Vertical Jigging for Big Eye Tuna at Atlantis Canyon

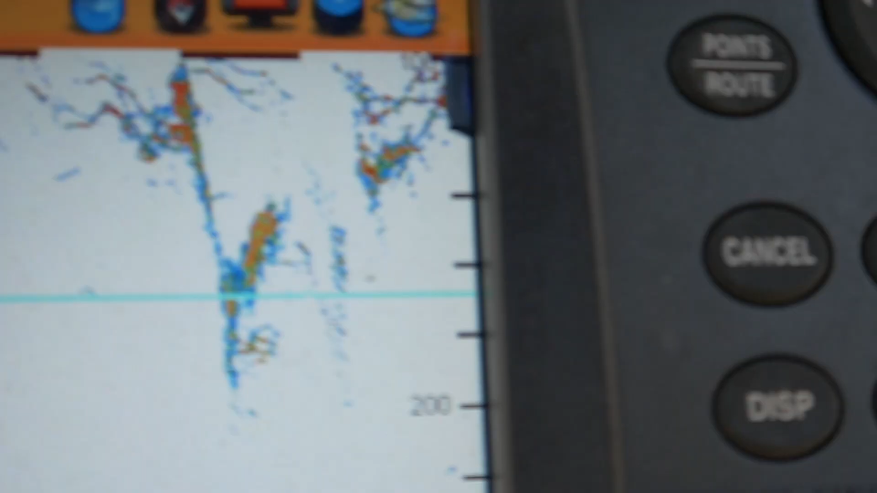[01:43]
Couldn't get them on patrol, but able to mark them on the machine. Drop down, knock them up.